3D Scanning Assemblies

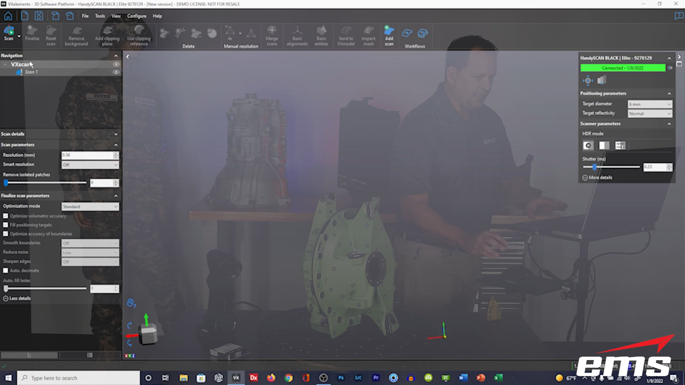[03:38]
and that's the key thing, and then I'm going to tell it to scan. So what it's going to do is just pick up the location of the targets.
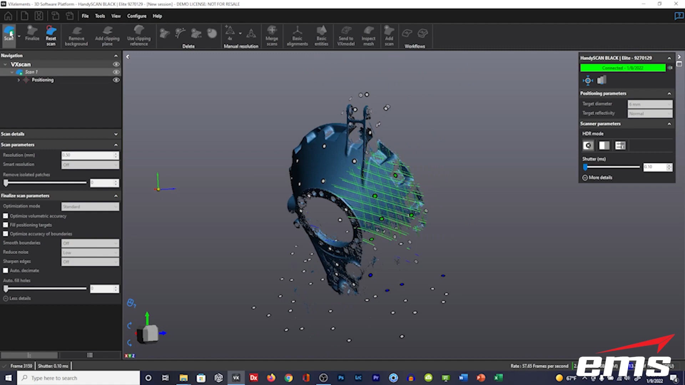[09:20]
And I'm not going to spend a lot of time scanning this part because, you know, we've got demos, again, on the scanners.
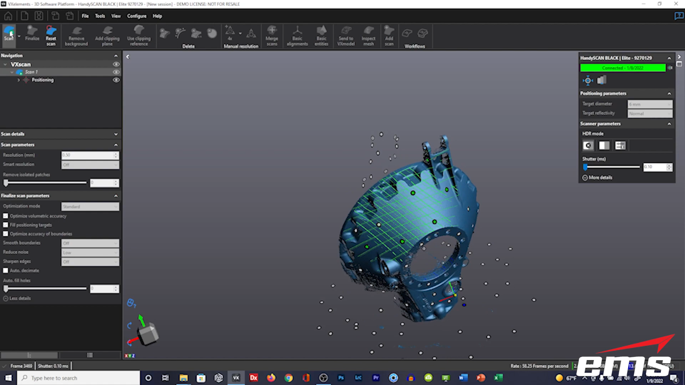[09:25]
So I've scanned the front. Let me get a little bit more down in here. You get the general idea.
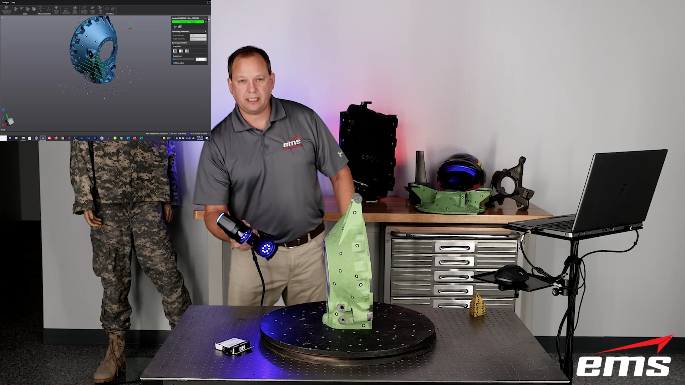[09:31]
I've scanned the front, and then the same, we're going to use the same technique down on the table, okay?
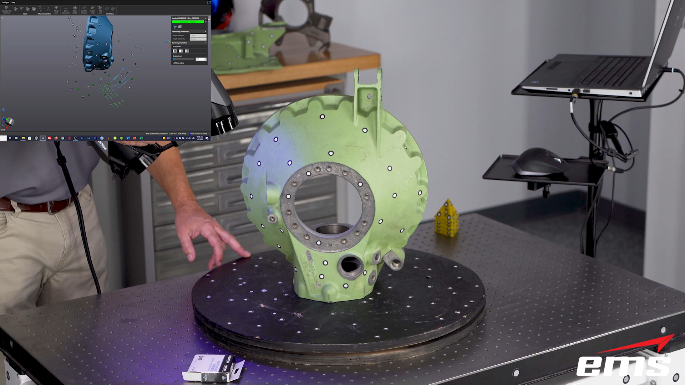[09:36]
Come around, and I don't really care if I pick up much of the table. And now we're going to roll up inside the part.
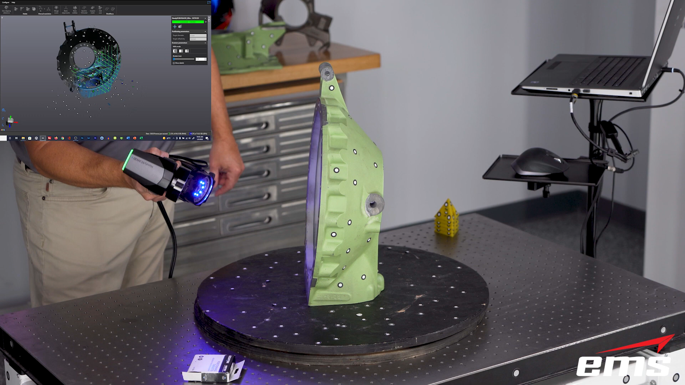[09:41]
Now we're going to start acquiring new targets, and that's okay.
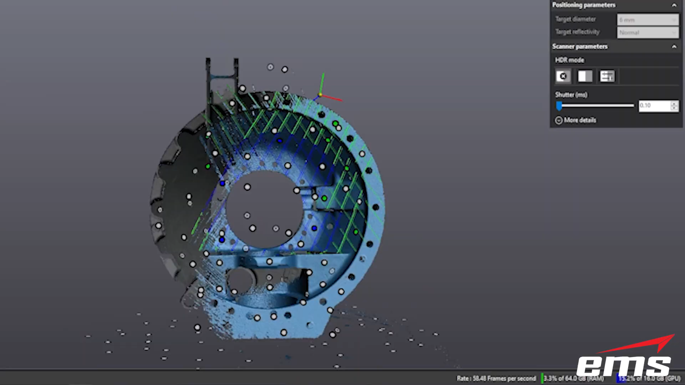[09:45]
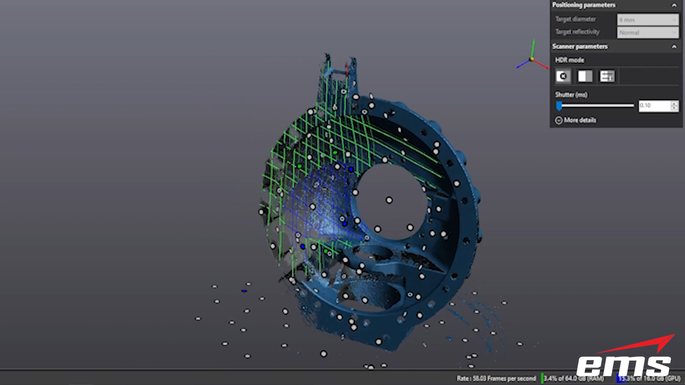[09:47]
We've started with existing targets, and now we're going to scan, you know, we're going to start adding or picking up new targets, which is just fine.
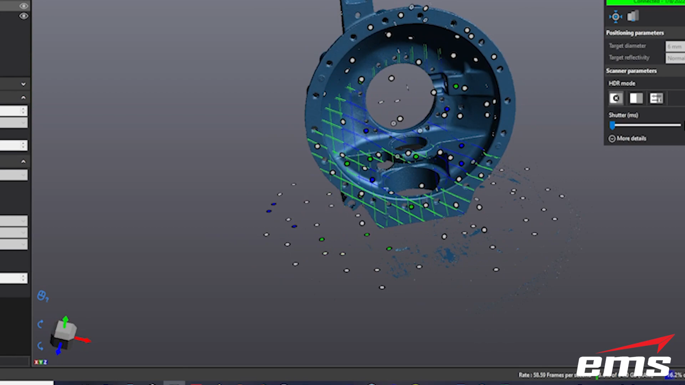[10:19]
But you can see all those, let me turn it, you see all those other targets from the top side that are still there, okay?
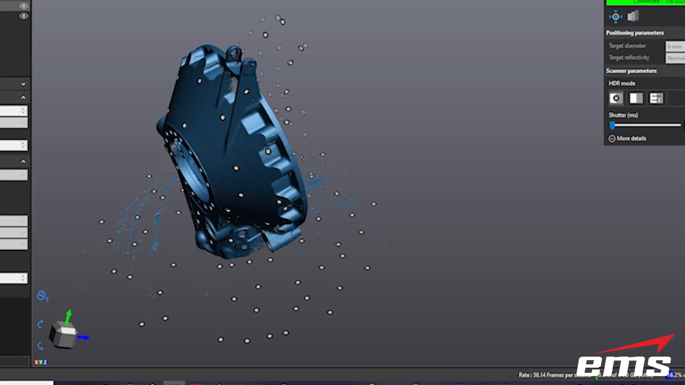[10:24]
So that's the general idea. We've scanned the first part. Now to get the bottom, I could stop, delete the targets on the table, flip the part over,
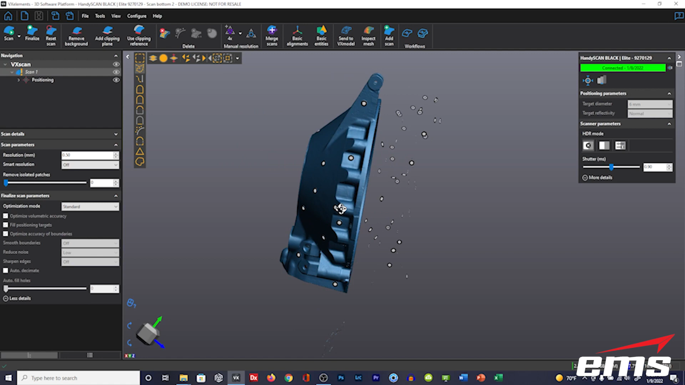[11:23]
And then you can kind of see those targets of the first part.
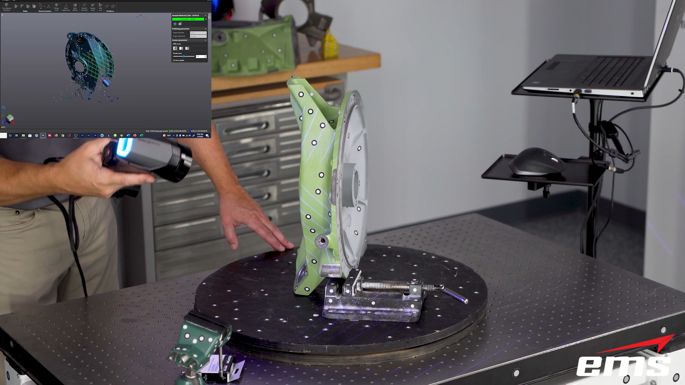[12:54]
Okay. And then we're going to go back and turn that other scan on just so you can see what's going on. So let's just kind of get the front. Okay. We won't move around to the back just yet. Okay.
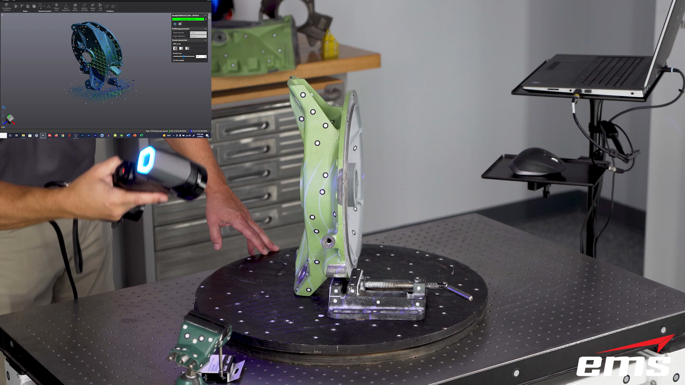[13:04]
So let's get a little along the edge here so you can kind of see where they made up.
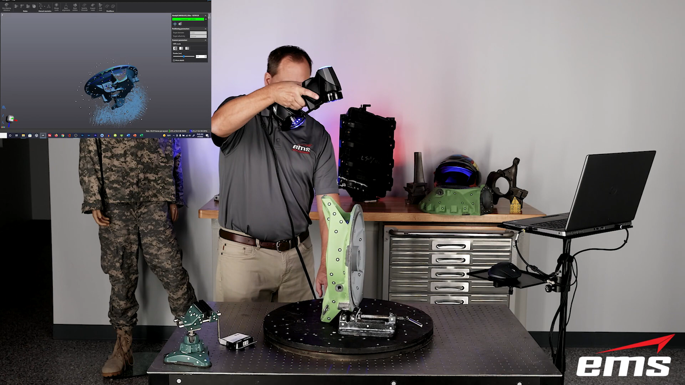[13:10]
So if I hit stop scan and I come over here in the software and let's just turn back on the first scan,
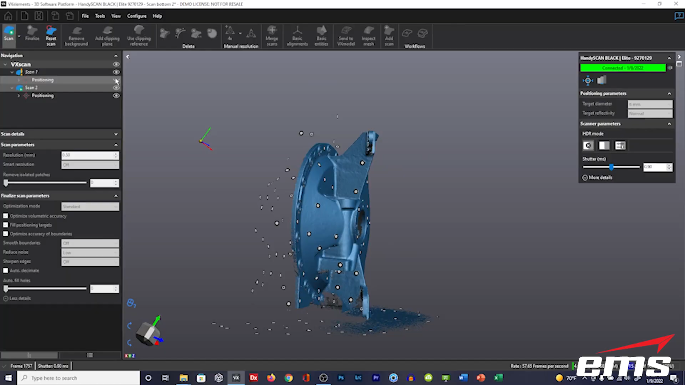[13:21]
stop scanning first, okay. You can see what's going on here.
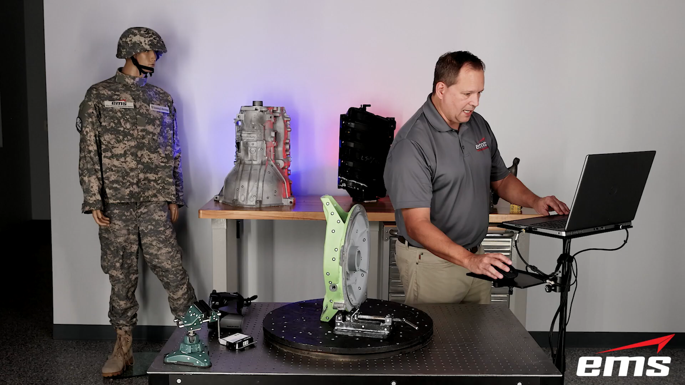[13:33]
Now they don't line up or they're not super tight because there's actually a gasket seal in there, but you can see they are perfectly aligned. The holes are lined up. Okay.
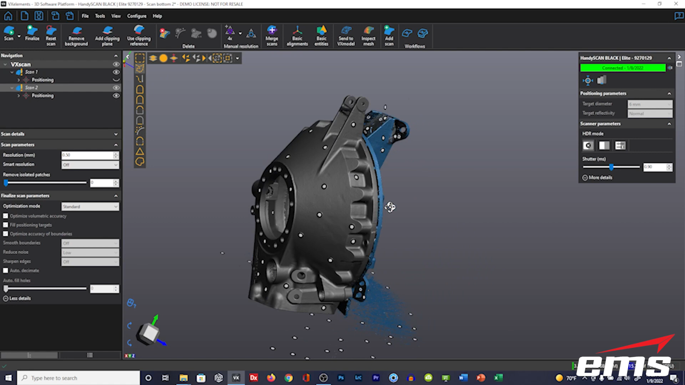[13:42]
So let's go ahead and continue on. Let's turn off that first scan and let's do this real quick.
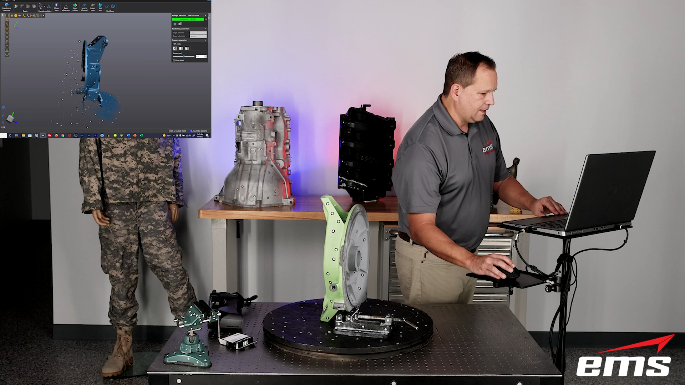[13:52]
Okay. So take a look at the back. There's nothing there yet. Okay. So we'll go ahead and continue scanning. And again, I got to start somewhere I already was,
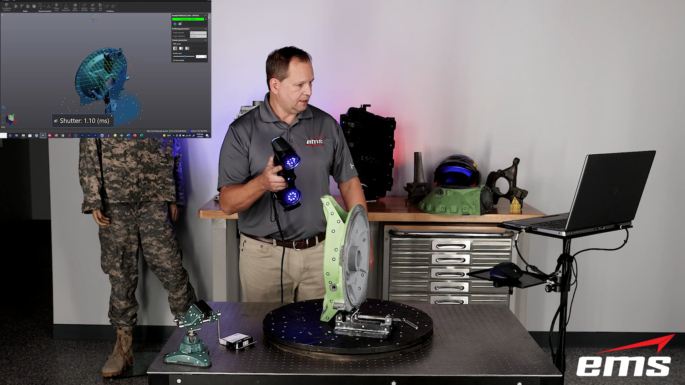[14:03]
okay, down onto the table, okay.
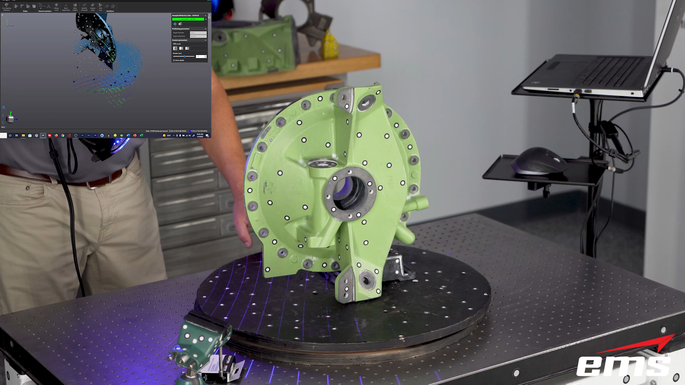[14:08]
And then we're going to go back up inside and again, I'll just do a quick scan.
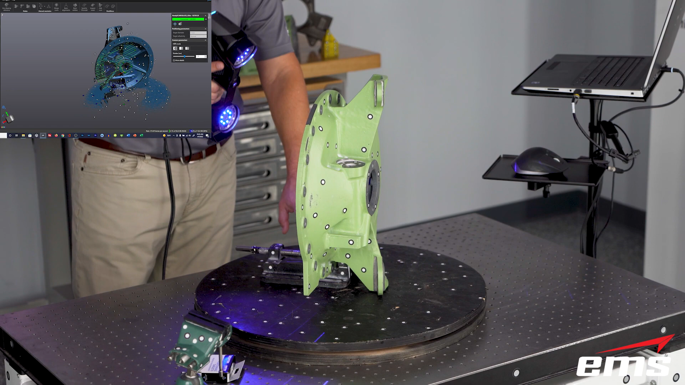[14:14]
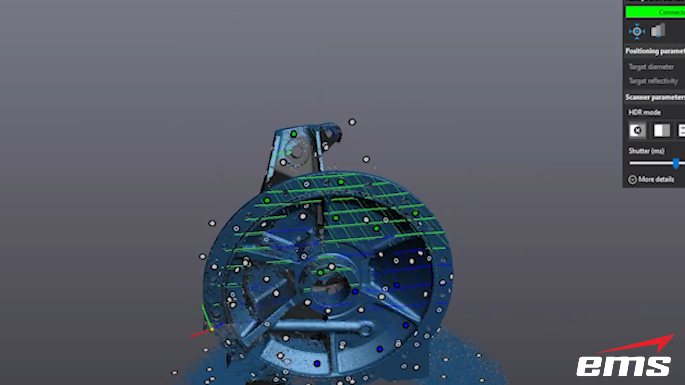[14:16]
When we're done, I'll scan it really well and then we'll go in the software and show you what they look like.